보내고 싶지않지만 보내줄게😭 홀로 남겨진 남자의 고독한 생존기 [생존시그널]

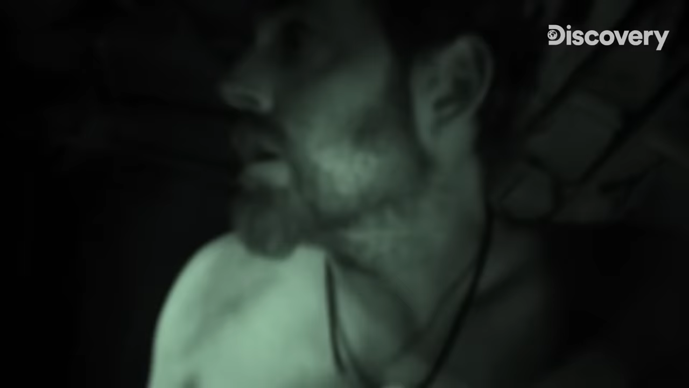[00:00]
coming right up next to the shelter.
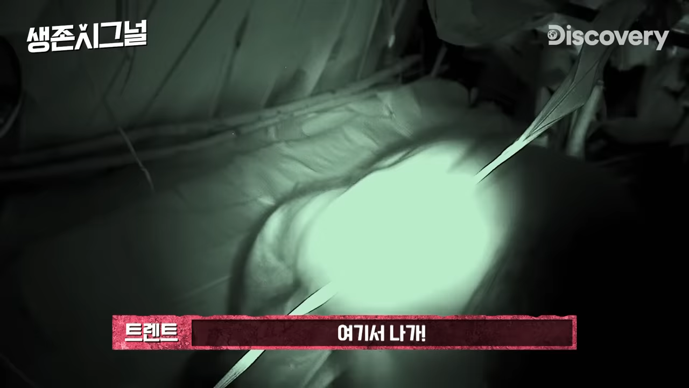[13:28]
Get out of here! Come on! Oh my gosh.
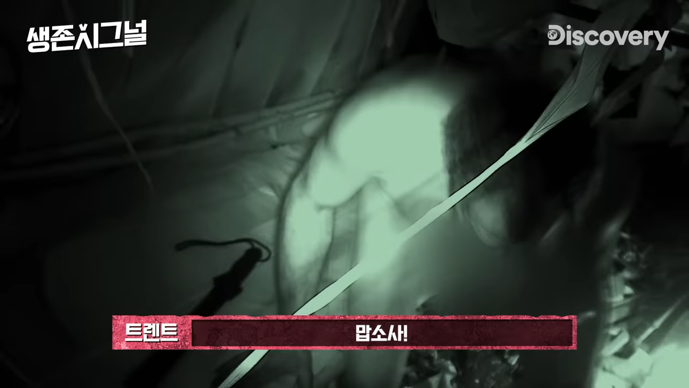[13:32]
What the get out! I gotta get out of here! Help me!
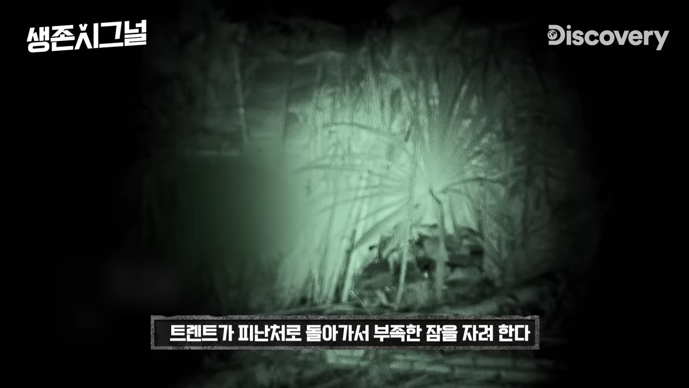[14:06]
Trent heads back into his shelter to try to get some desperately needed sleep. Oh my gosh.